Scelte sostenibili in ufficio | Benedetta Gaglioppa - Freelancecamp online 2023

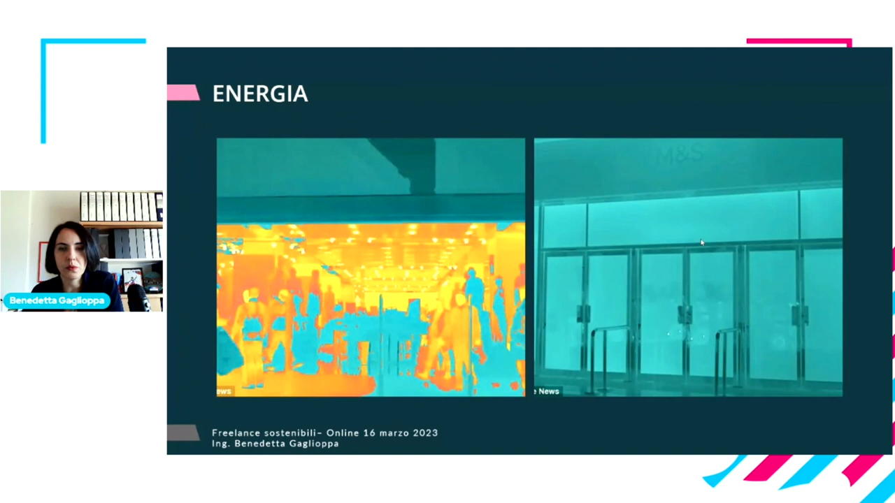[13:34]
questo è un negozio fotografato fatto con la termografia d'inverno facendo la differenza tra quando ci sono le porte aperte e le porte chiuse quindi il tema della dispersione è molto molto importante passiamo al secondo tema che è quello dell'acqua la solfa come dire di chiudere i rubinetti ormai penso che la sappiamo a memoria io il primo punto che voglio però